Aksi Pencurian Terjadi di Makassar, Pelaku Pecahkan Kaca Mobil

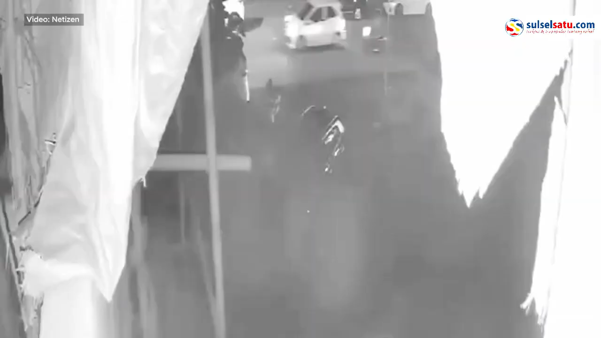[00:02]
Aksi pencurian terjadi di Jalan Lama Dukelan, tepatnya di Kaif Rumah Lambduk, Makassar pada selasa 2 Januari 2024 sekitar pukul 19.30 ITR. Dalam rekaman CCTV yang berhasil direkam, terlihat seorang pelaku pencurian yang menggunakan sepeda motor.
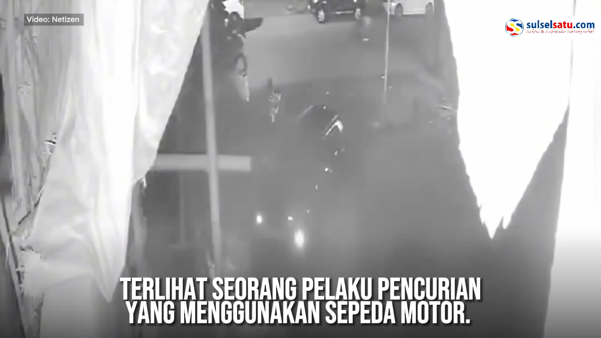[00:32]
Pelaku dengan gesitnya merusak kaca mobil korban sebelum dengan cepat membawa kabur sejumlah barang berharga yang ada di dalam mobil.